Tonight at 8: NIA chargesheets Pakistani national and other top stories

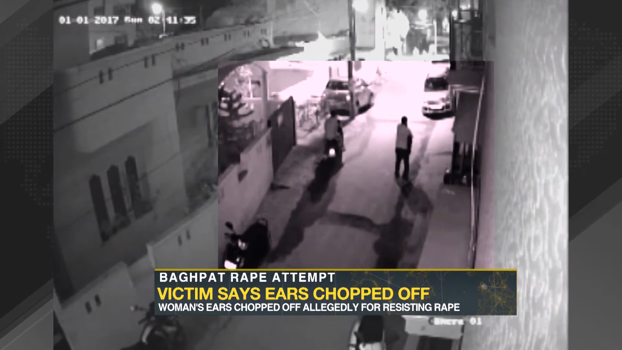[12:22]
A young woman brazenly assaulted as she walked towards her home. Now, barely 70 kilometers from the national capital, there's another shocking assault.